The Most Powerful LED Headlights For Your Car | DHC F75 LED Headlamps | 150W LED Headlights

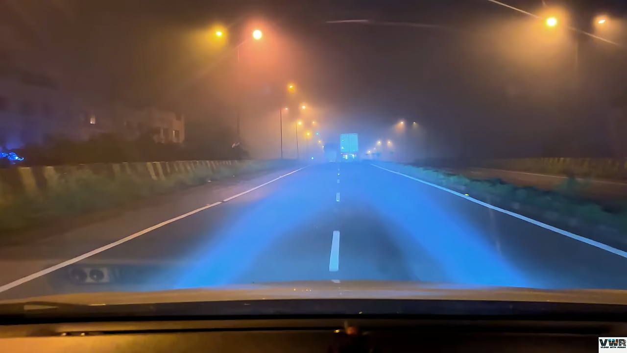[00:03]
अभी मैं हाईलाइट मार के दिखाता हूँ आपको, आपको पूरा का पूरा रेस दिख रहा होगा शायद वीडियो के अंदर।
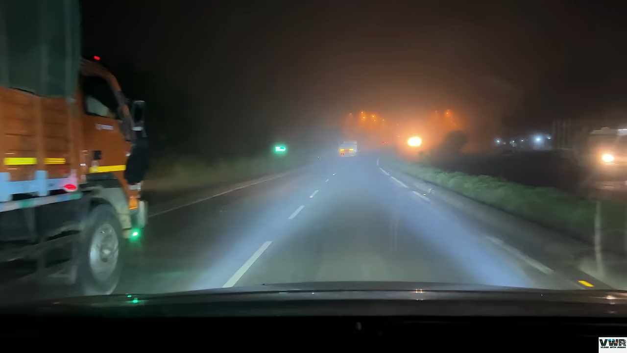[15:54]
आपको फॉग में भी कुछ तकलीफ नहीं होने वाली भाई, कुछ तकलीफ नहीं होने वाली है, बहुत बढ़िया चलेगा ये, बहुत बढ़िया।
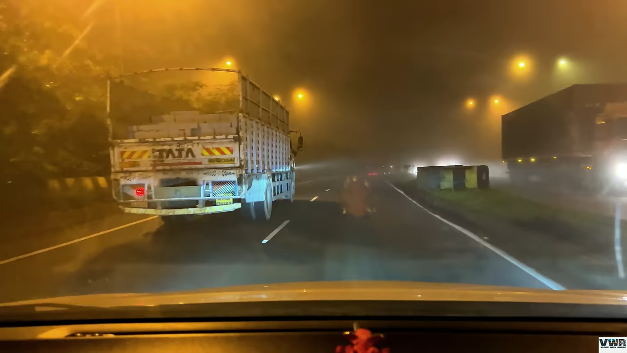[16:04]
ये देखिए, आपको पूरा का पूरा व्हाइट लाइन सीखा है शायद। तो ये है हाई बीम का कमाल, 150 वॉट्स का कमाल भाई। डीएसी ब्रांड बहुत जबरदस्त है भाई, बहुत जबरदस्त।